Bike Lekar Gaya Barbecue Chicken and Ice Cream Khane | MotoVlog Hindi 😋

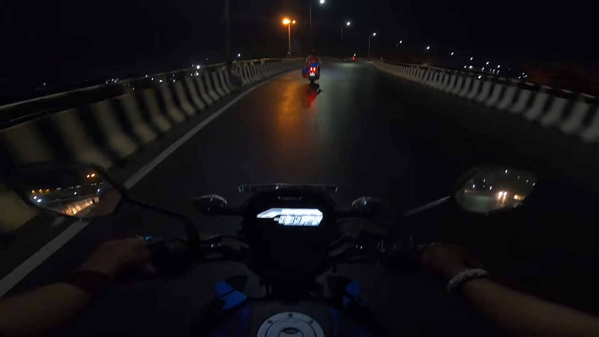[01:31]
दोस्तों मैं अभी खड़ा हूँ एकदम दिल्ली रोड के साइड में।
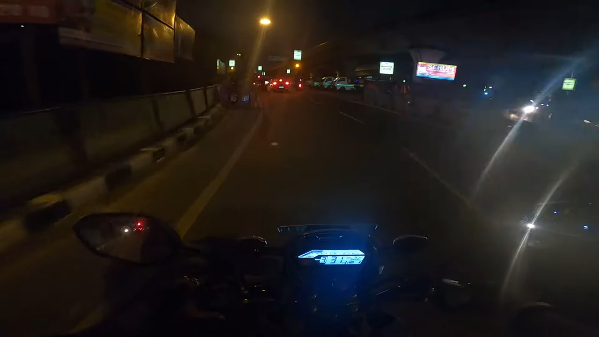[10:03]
दोस्तों मेरे घर के एकदम करीब में ऑलरेडी आ चुका हूँ। एग्जैक्टली पूरा इवनिंग का एक सुंदर सा एक्सपीरियंस एक्सप्लोर करके। ये है बिराटी मोड़, लेफ्ट साइड बिराटी, इधर चले जाओ तो कोलकाता, सीधे चले जाओ तो मेरा घर बाराशर।
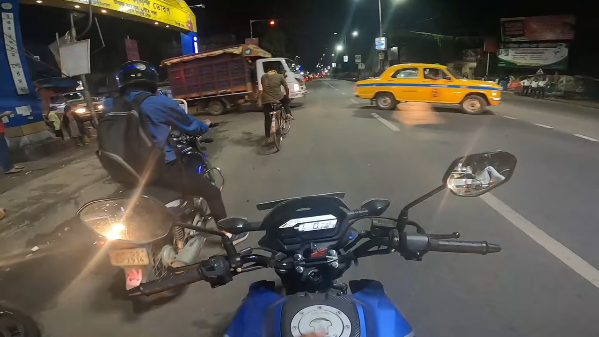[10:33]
ये जगह पे जहाँ पर अभी मैं खड़ा हूँ, यकीन मानिए वन ऑफ द मोस्ट ट्रैफिक कंजेस्टेड एरिया। डे के टाइम आओ, सुबह के टाइम आओ, दोपहर के टाइम आओ,